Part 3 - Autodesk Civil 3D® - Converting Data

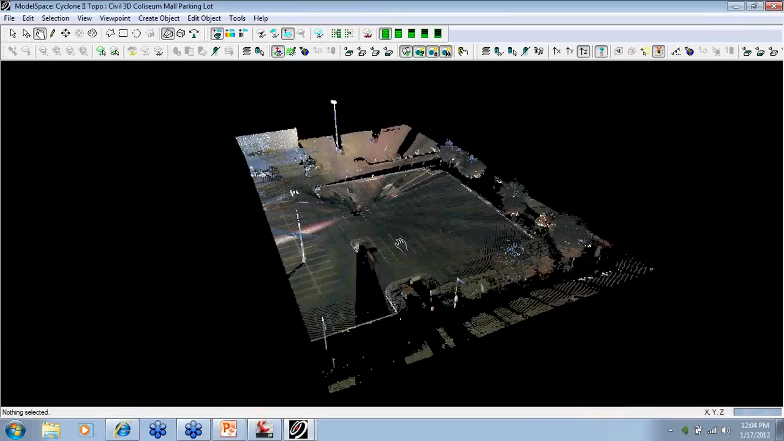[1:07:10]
If you're not familiar with point clouds, it's the ability to capture a lot of data very quickly. So as you can see in the center here, this is where the scanner was set up.
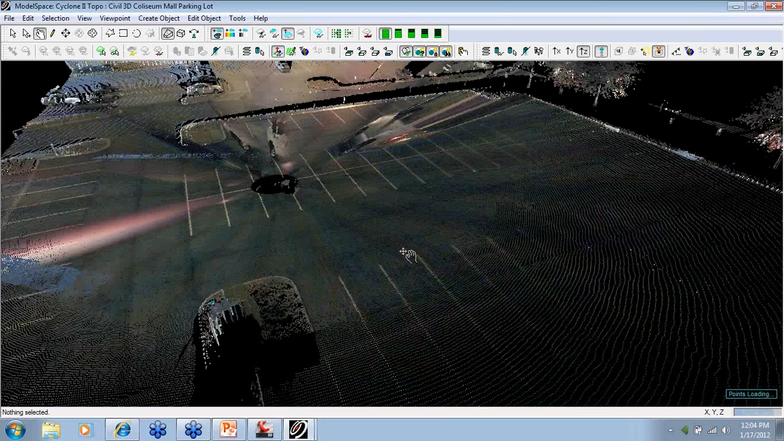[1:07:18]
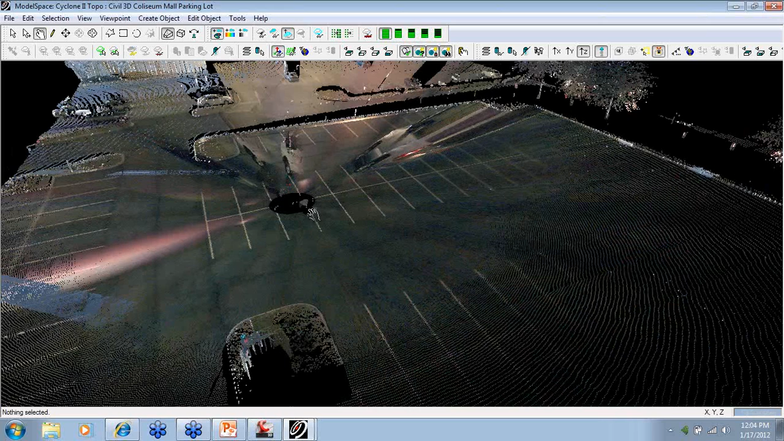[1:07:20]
And from a single location, it does 270 degrees and 360 all the way around, up to 900 feet from where the scanner sits. It will shoot a laser.
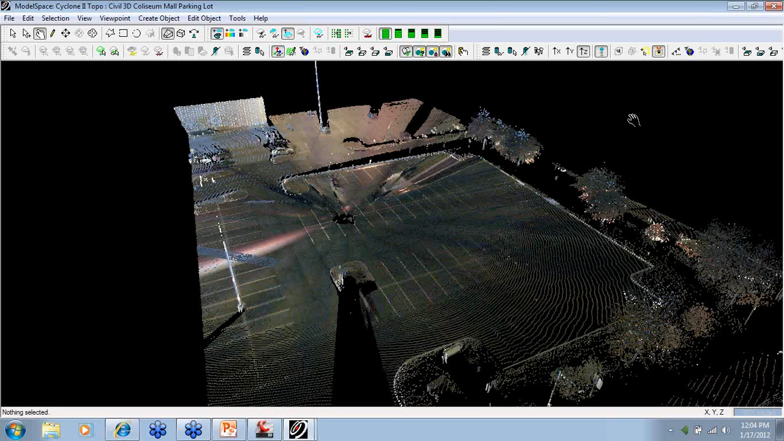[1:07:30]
Whatever it picks or that laser hits, it reflects back and it knows where that is in real space. And it will automatically capture that XYZ coordinate.
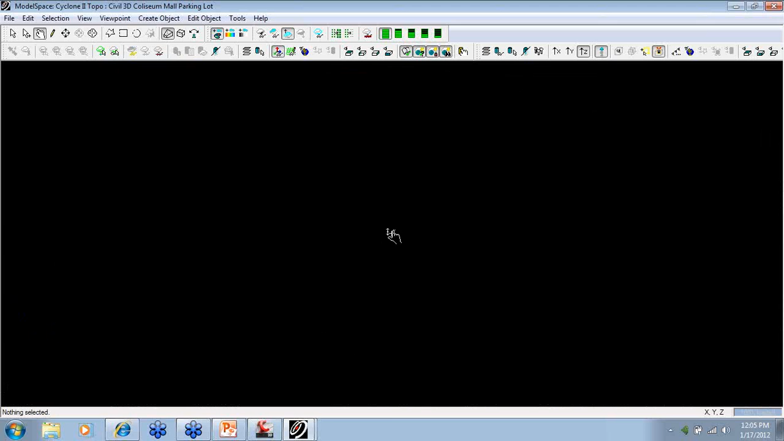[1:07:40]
I went a little bit too close there for you guys to see that. So what I want to show you is every time that laser hits, it sends back an XYZ coordinate.
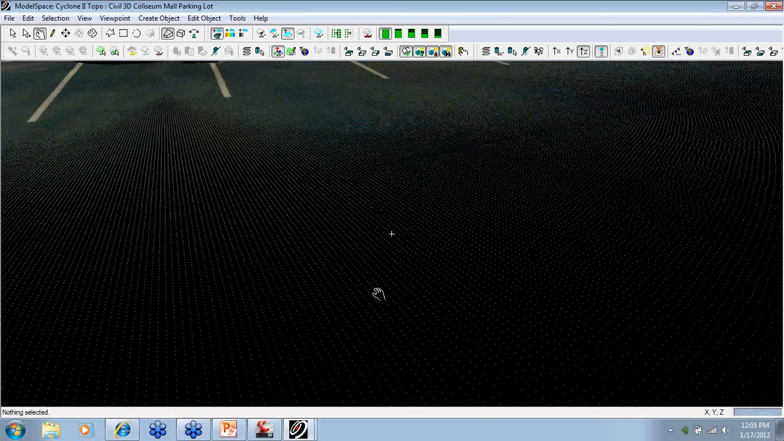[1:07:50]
So each one of these has information associated down here at the bottom and it stores the northern-east and the elevation data. So what we can do is extract all the information from this point cloud.
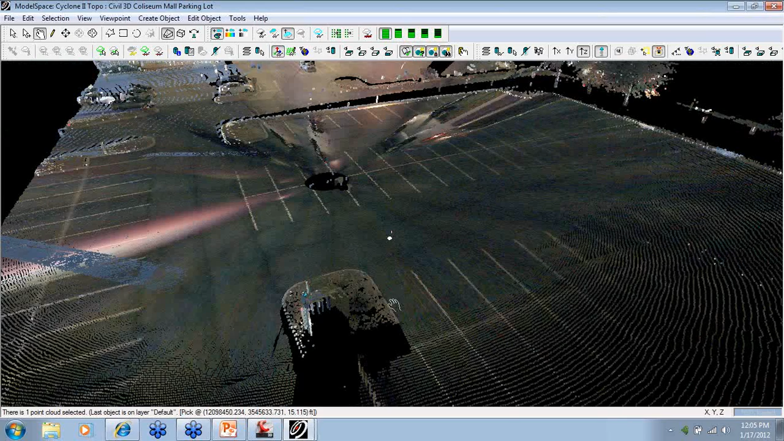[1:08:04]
We can make this a virtual survey or we can make this a field book and process it in Civil 3D
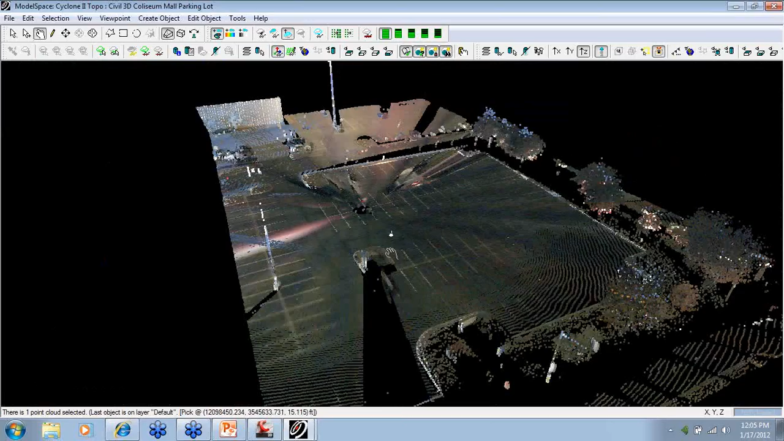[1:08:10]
as field book information and then compare the point cloud to what the survey information was captured out in the field. So a ton of ways to work with this information.
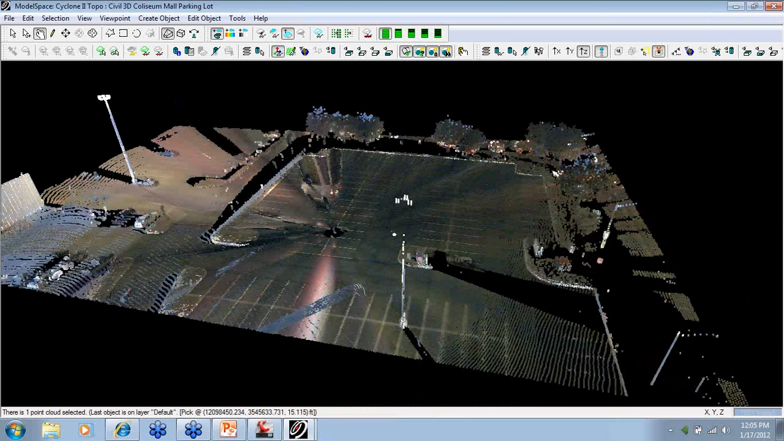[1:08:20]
This is where we took pictures of the site from the scanner and then from that information overlaid it onto the scan data. As the scanner works, it shoots that green laser out. Whatever it hits, it returns back a different color. So on the paint surface, it's dark. It reflected back the orange, but the paint stripes were a different color, so it reflected back a different color, allowing us to work and use that information and make it available to us.
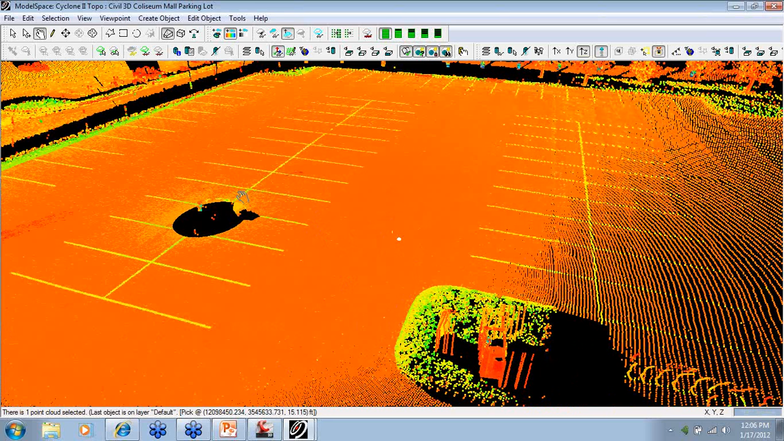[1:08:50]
What's really remarkable is any of your street signs will also pick up that information and it's highly used on the architectural side as well. So you can simply then take this scanner and then move it about 250 feet or every 300 feet all the way down a road and capture miles and miles of roadway all the existing conditions. Bring that right into Civil 3D and use that for your design data. We can also change that to grayscale if we want to, so a variety of ways. This is called the hue colors.
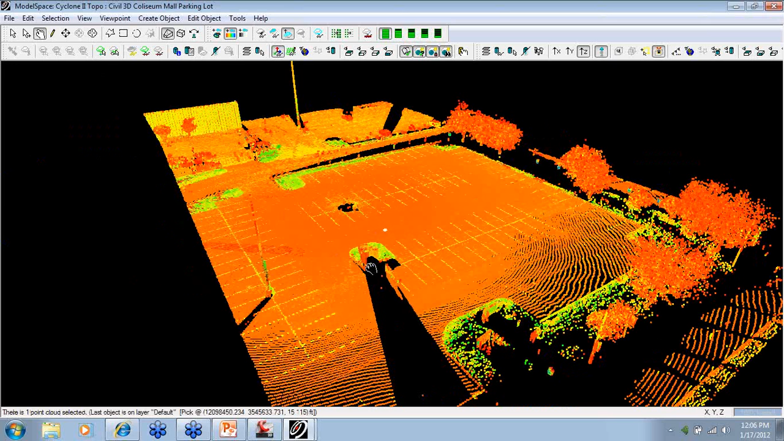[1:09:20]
And what we're going to do is go ahead and convert this information now so we can utilize that inside Civil 3D.
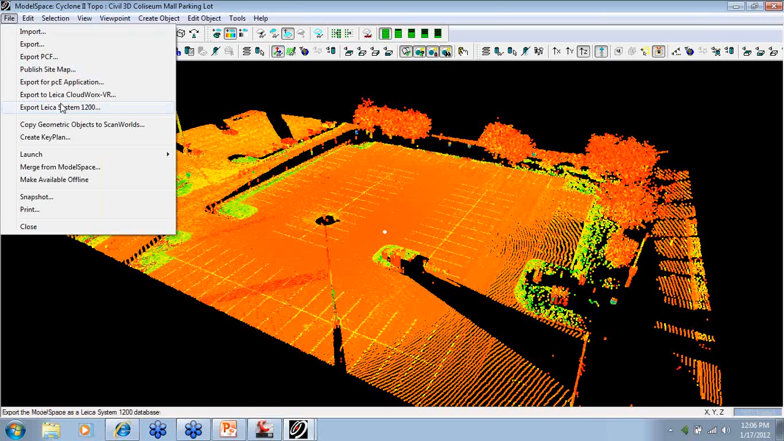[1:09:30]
This is only if the only software available to you. If a client sends you a point cloud. Let me go ahead and start this export process. I showed us we'll make another one here so you guys know that this is all live. What time that it takes with the HDS parking lot like the parking lot with the save. Let me make sure there isn't one there already. We'll just call it a stream.
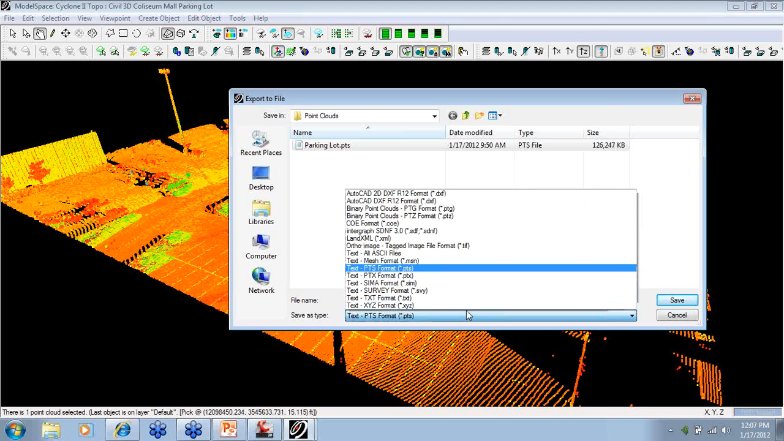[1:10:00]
A couple of different formats that we can push this to. What you want to do for now format that we're going to work with inside Civil 3D. So we're going to tell it to go ahead and export everything visible or we can say just go ahead and do the object type and we're going to export the port column. So what I want to get to if you work with like or if you have a scanner of course you guys know that you can use a program called Cloudworks and it's
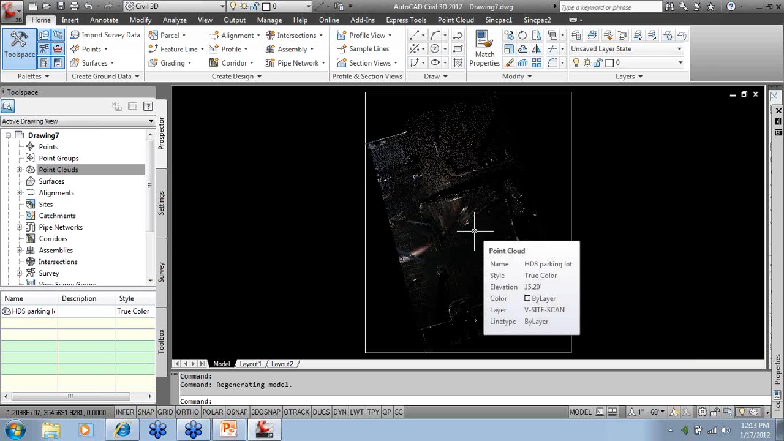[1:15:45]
and there's our point cloud inside civil 3D one of the biggest tips I can show you
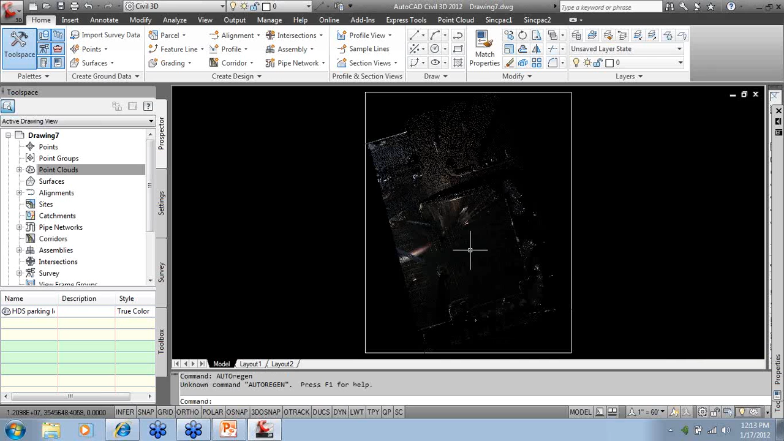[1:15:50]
is to take auto regen oh my bad thinking backwards today regen auto and we're going to turn that off because we don't need this to automatically regen every time we move it so now we can move this wherever we want to we can zoom into the point cloud and you can see all the
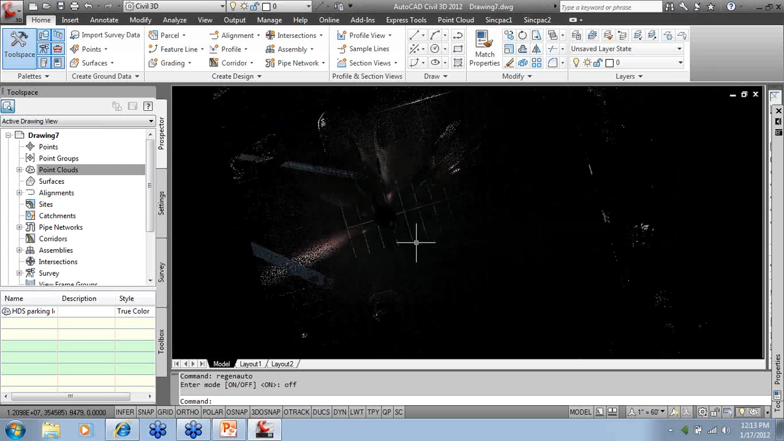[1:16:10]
information available to us and it's really a virtual site you were able to capture everything at that site no matter how far away it was and bring that into your computer and now look at it and take
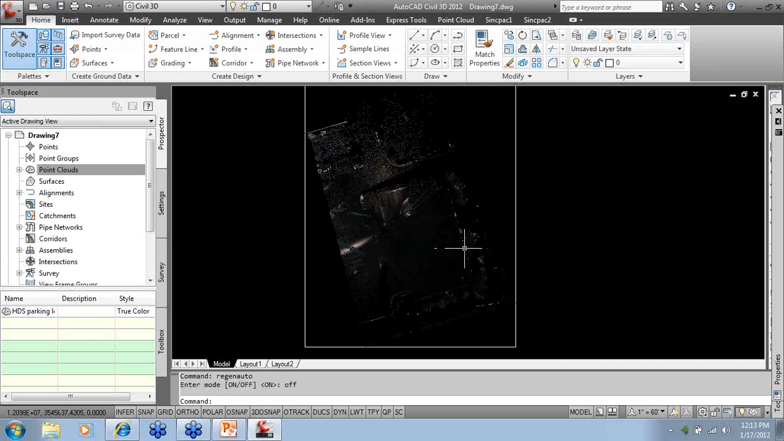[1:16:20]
your time and get the information that you need or if you missed anything go back and look at it later on wherever I move the cursor it literally displays the elevation of the point that I am over
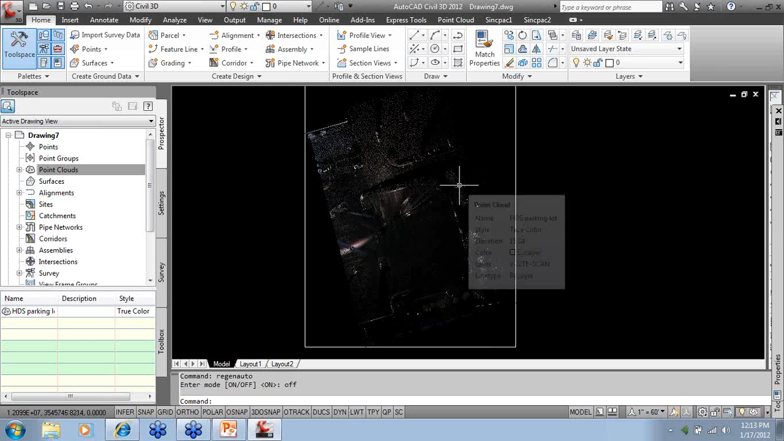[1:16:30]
for that point cloud so you can see elevation 15 and layer information about that a couple of small things you can do
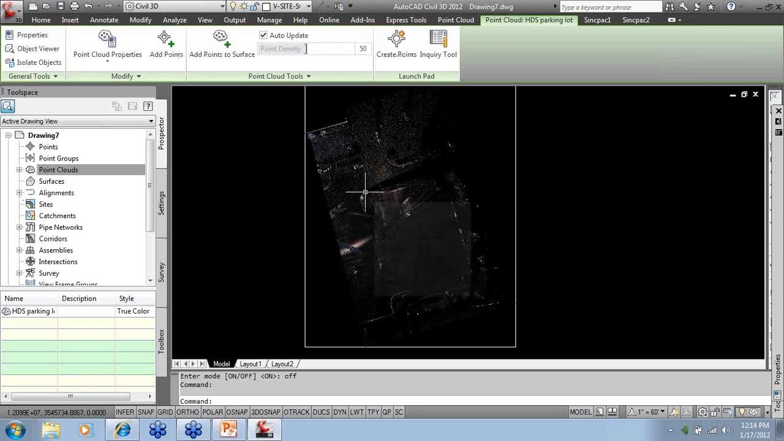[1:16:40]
simply select the point cloud once it's in here you can change point cloud properties you can change it from true color to gray scale to blue,